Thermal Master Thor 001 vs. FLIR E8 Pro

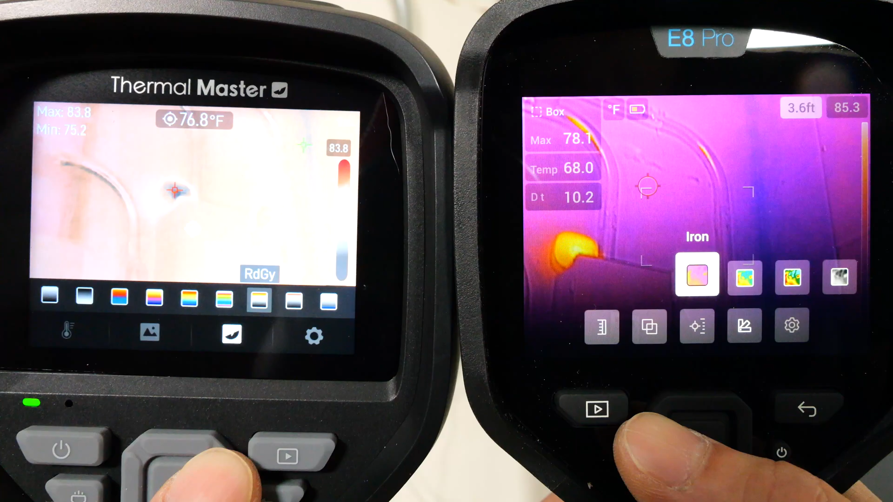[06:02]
warning red, warning blue and that's it. So nine total.
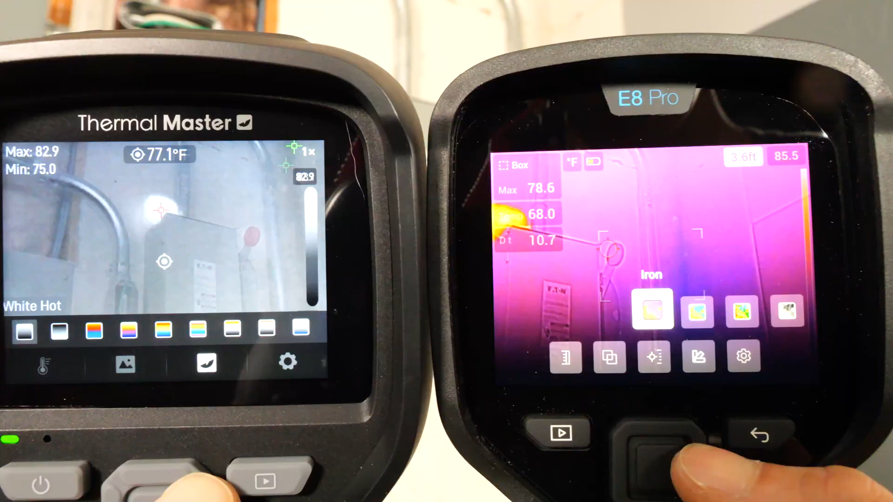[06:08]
On screen: spot 77.1°F
On the E8 Pro, you can do iron, rainbow, rainbow high contrast, white hot, black hot,
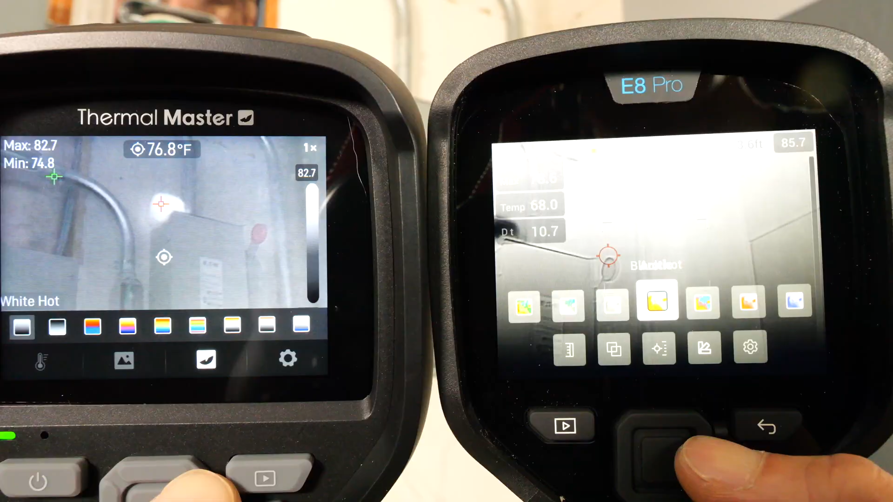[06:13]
arctic, lava, above alarm and below alarm.
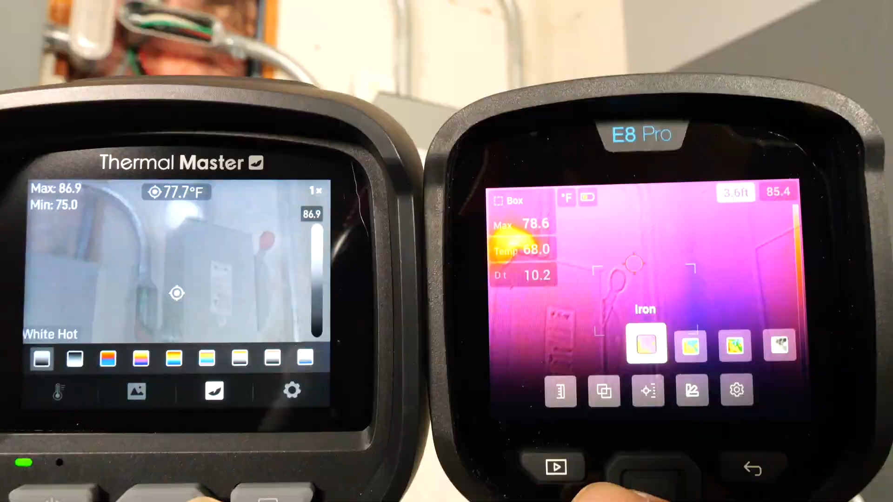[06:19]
On screen: spot 77.7°F
Also, nine different color palettes. The Thor 01 weighs one pound nine ounces.
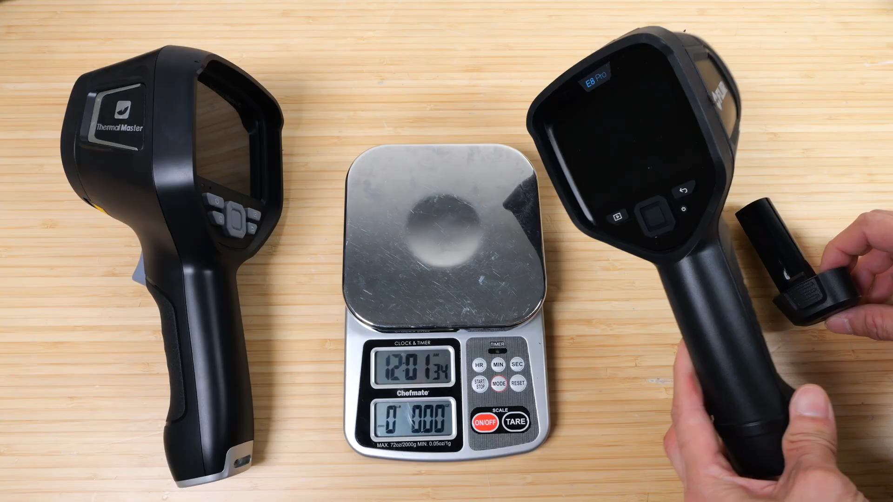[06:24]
The Flair E8 Pro weighs one pound 5.5 ounces. However, if you add the battery capacity that's built into the Thor 01, it becomes about the same weight at one pound 8.5 ounces.
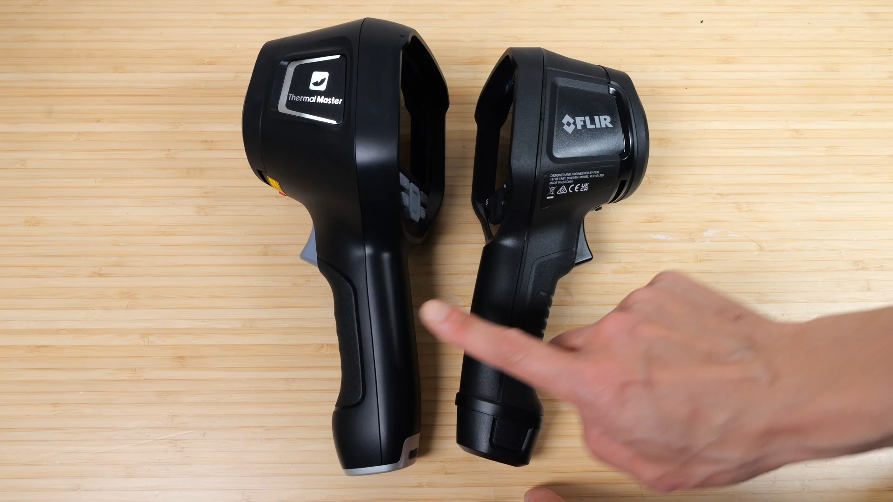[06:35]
Sizing wise, the Thor 01 is a little bit bigger. The screen size is the same in both of them. However, the Thermomaster is a little bit chunkier.
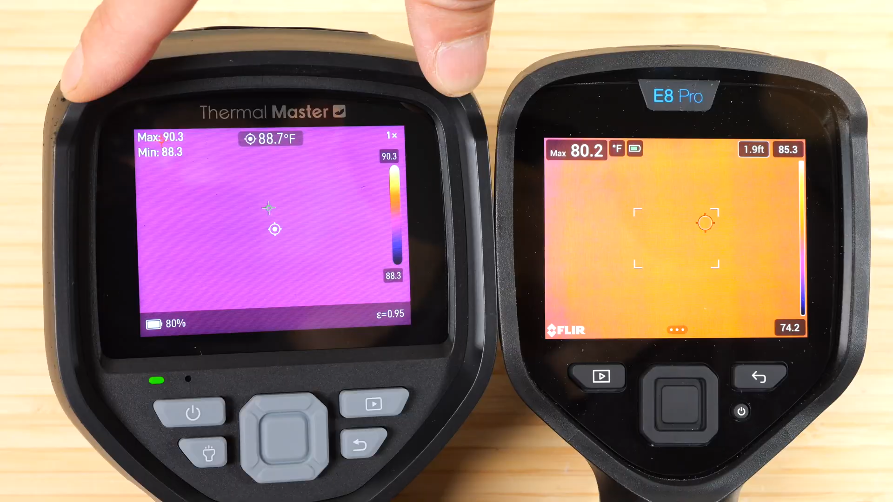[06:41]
On screen: spot 88.7°F
If you look at the thermal camera ports, there's one extra piece right here. This is just a built-in flashlight.
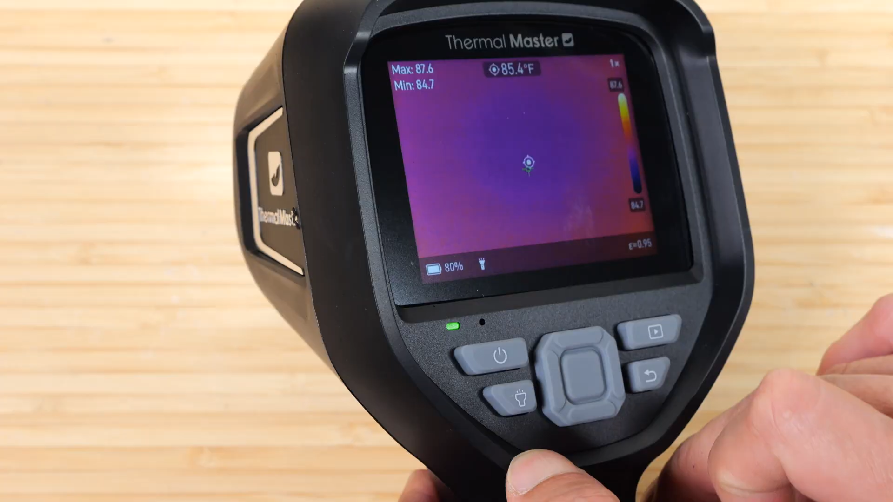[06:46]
On screen: spot 85.4°F
You can push it and we can see it turn on. Both of them have a camera sliding protector.
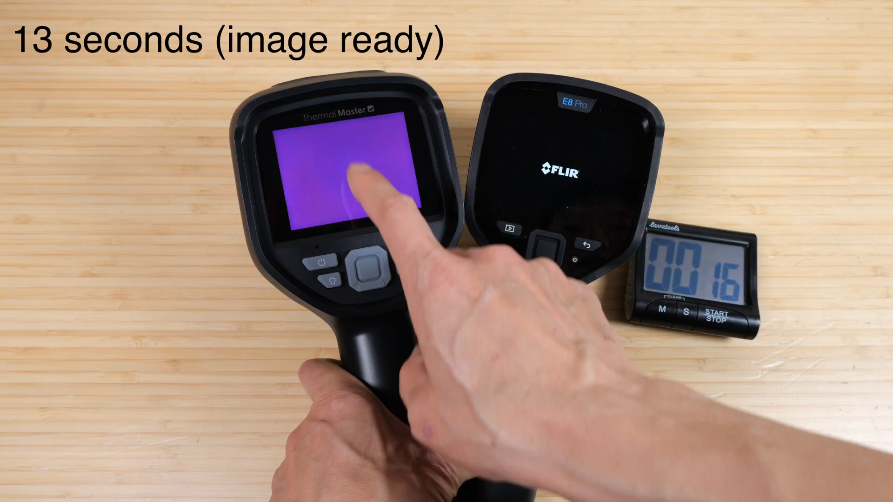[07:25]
And then this one is ready at 18 seconds, 19, 20, 21, 22, and it's ready.
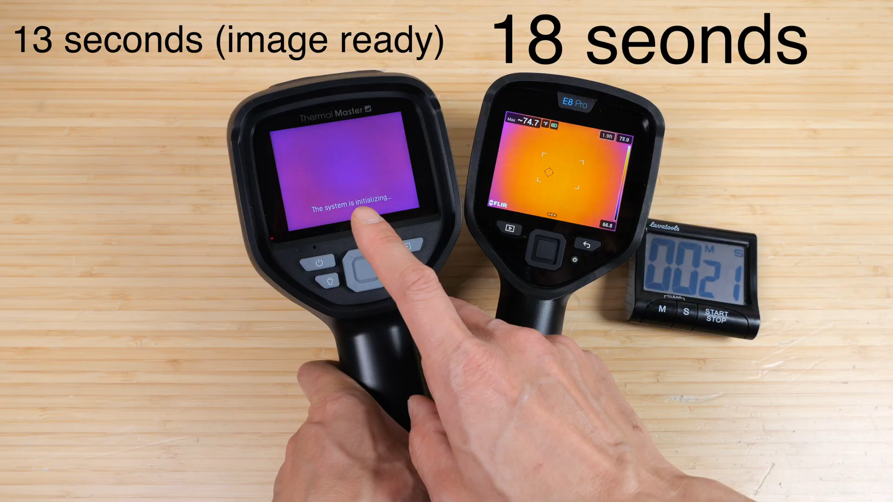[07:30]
The turnoff time is not as critical, but I'm going to turn it off.
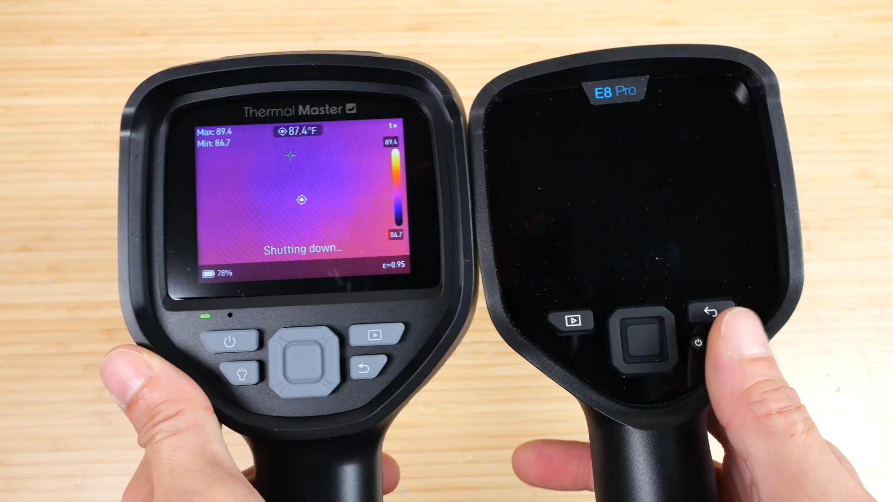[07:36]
On screen: spot 87.4°F
Their E8 Pro turns off almost right away. This one has an ending screen.